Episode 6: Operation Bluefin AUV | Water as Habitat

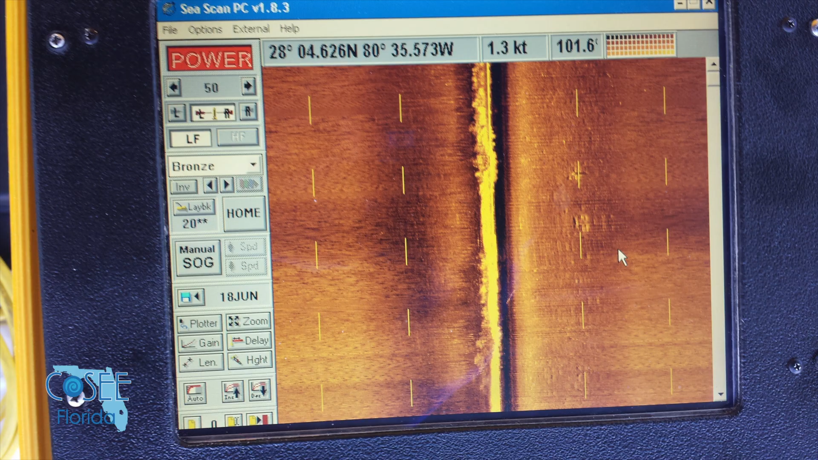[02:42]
For instance, if a fish swims by, we won't necessarily see that because it's soft. The only thing that would reflect off of it is like its bone structure.
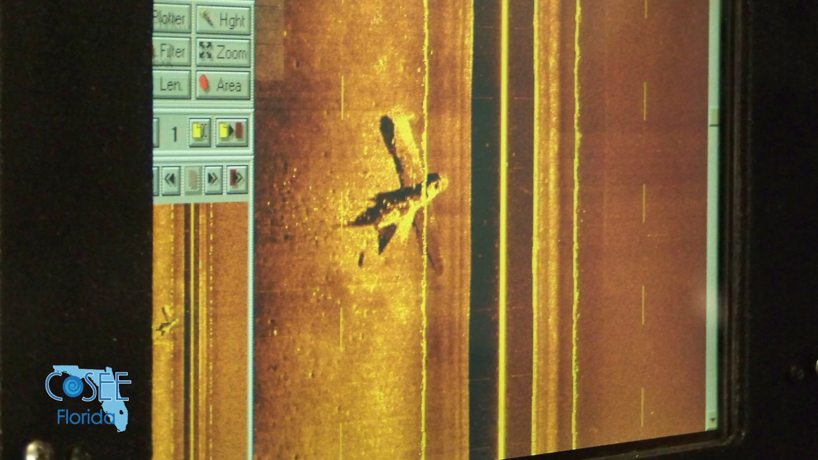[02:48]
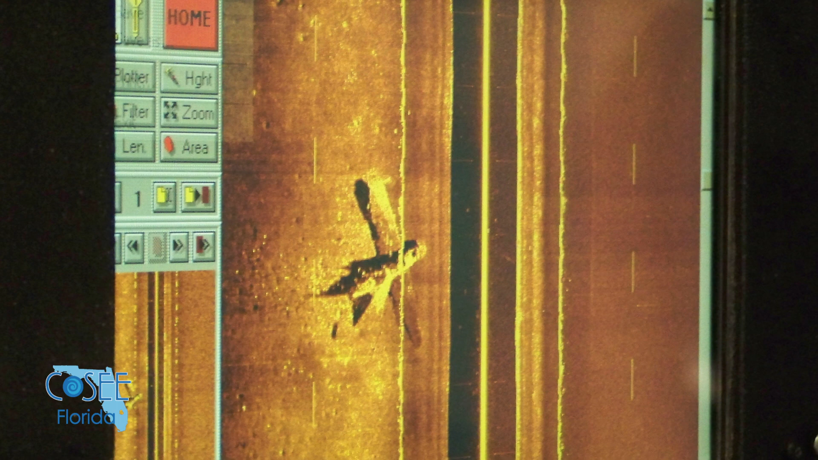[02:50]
It would just go through the flesh on the side-scan sonar.